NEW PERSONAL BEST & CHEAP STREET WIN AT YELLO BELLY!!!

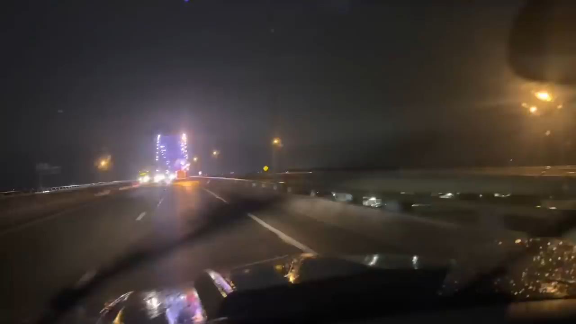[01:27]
miserable drive in the rain, I was really looking forward to getting some sleep. Unfortunately, that wasn't going to happen.